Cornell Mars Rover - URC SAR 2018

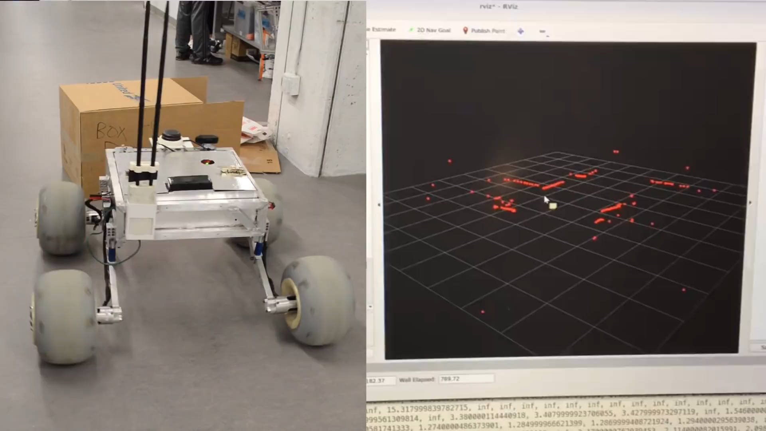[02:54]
For the autonomous task, the rover uses GPS, inertial measurements, LiDAR, and computer vision in order to reliably navigate rough terrain to the tennis ball marker.